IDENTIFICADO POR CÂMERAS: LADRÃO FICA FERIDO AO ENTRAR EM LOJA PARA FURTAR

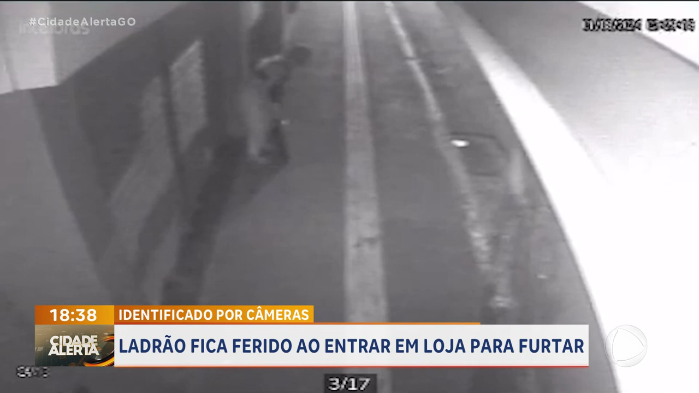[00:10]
Fred, conta pra gente. Exatamente, Branquinho, os criminosos que tentam, né, conseguir esses furtos aqui na região central, só que eles esquecem, porque não é a primeira vez que a gente mostra, o pessoal do 38 tá afiado, sempre de olho, até porque eles conhecem toda a movimentação aqui na região central. Nesse caso, o que esse criminoso fez, ele invadiu uma associação, que fica aqui, bem na rua 21, próximo aqui à região central.